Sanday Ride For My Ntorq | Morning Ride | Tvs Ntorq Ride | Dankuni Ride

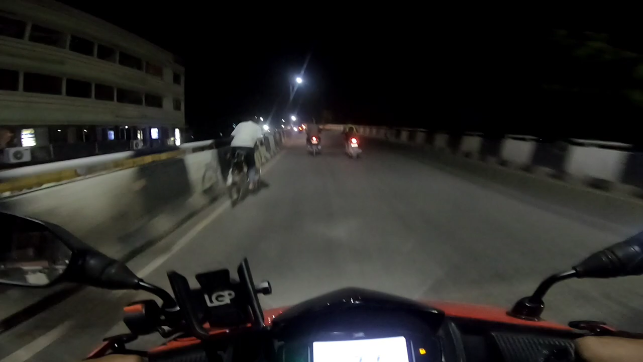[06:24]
हमारी काम खतम करके मामुको घार खूम के अभी वपस घर जा रहा हूं अभी मैं हूं डानकूनी स्टेशन के पास जो फ्लाई उबर
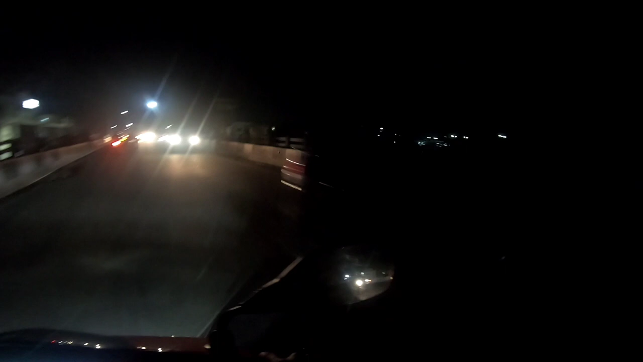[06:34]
है उसके वगल में यहां से शामने जा रहा हूं अभी आनकूनी स्ट आएगे जाकि हम लोग हाइवे
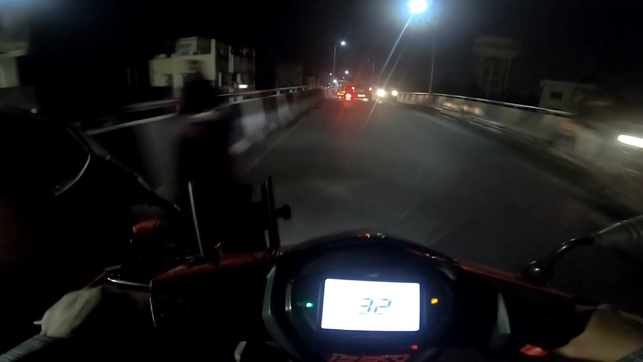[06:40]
पकरेंगे और हाउजिंग से वहां से डाइडेक हम लोग घर के लिए निकल जाएंगे 35 किलो मीटर है मेरे